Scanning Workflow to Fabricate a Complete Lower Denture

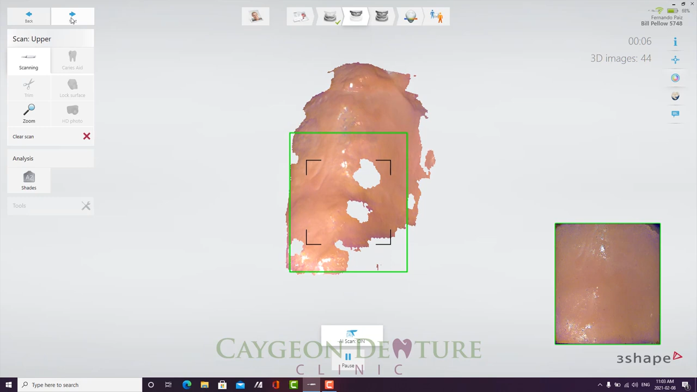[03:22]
Of course, I have to make sure to scan the occlusal side of the teeth, as that is what my lower denture teeth is going to be occluding against.
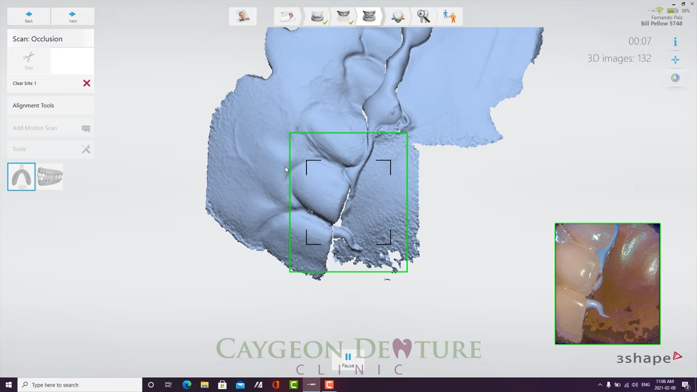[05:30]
Then I used bite registration material to go ahead and put the
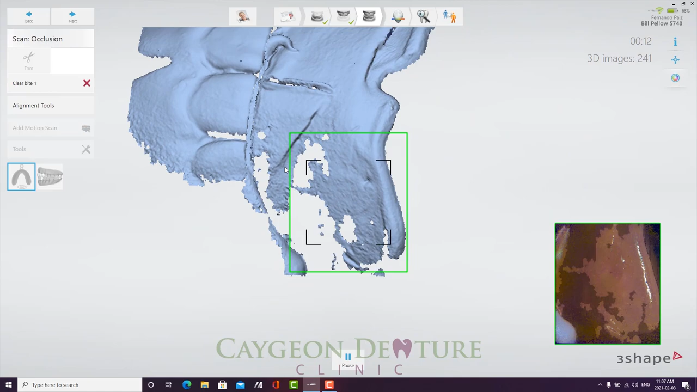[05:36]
upper complete denture tight against the in tight occlusion against the lower bite rim,
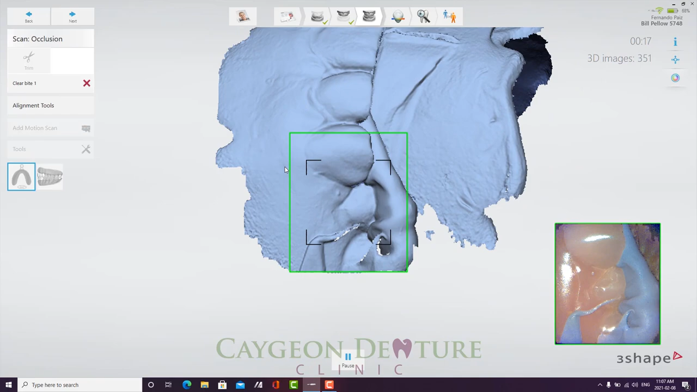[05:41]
and therefore I was able to scan the bite that way. So in order to align the bite,
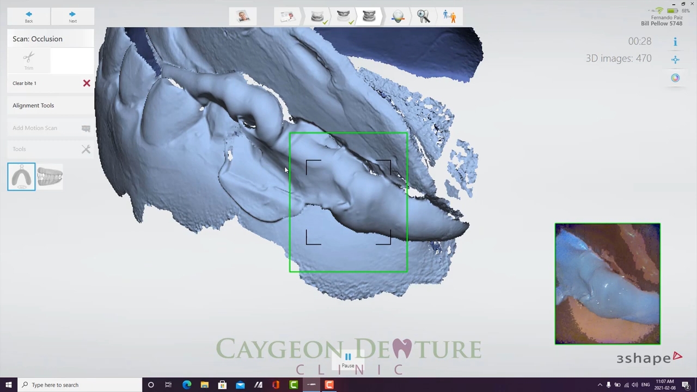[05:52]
it is important to scan the facial and buccal aspects of the complete upper denture,
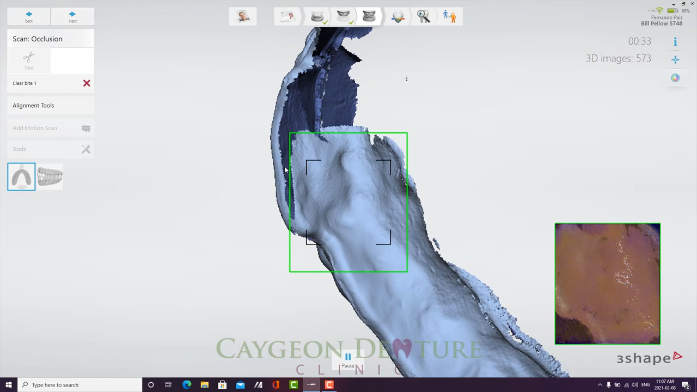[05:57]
and the same for the bite rim. But for the bite rim,
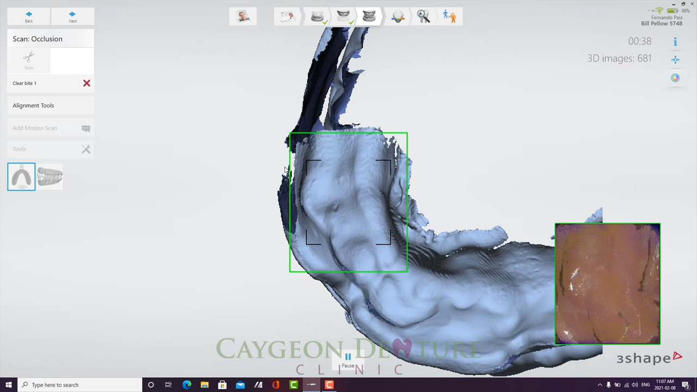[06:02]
you also need to scan the intaglio surface, as that is what you're going to use in order to align it to the lower